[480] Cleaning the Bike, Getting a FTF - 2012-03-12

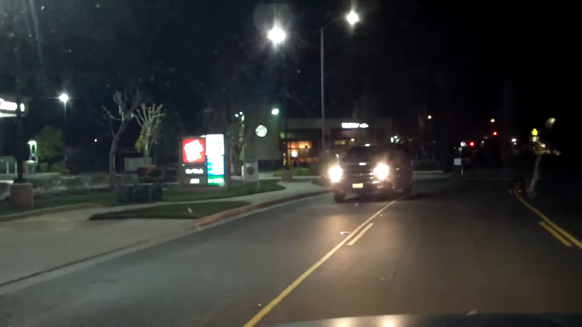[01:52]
Let's see if you can see the prices as I drive by. Can you see that? Is it too bright? We'll check right up here.